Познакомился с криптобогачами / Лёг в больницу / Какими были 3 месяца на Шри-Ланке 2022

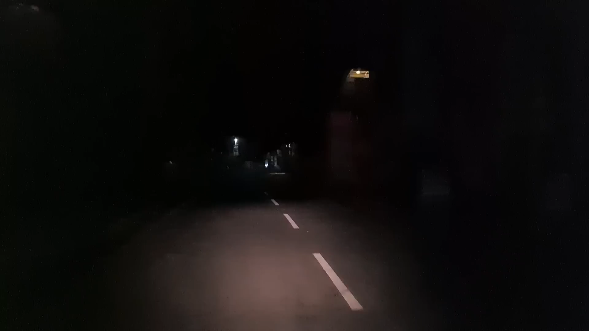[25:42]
Все закрыто, уже и не поесть, и не попить, и вообще ничего. Сейчас проезжаю через центр Велигамы. Приехал, короче, к ребятам на виллу. Здесь живет Даша, Илюха, ну еще, короче, много людей.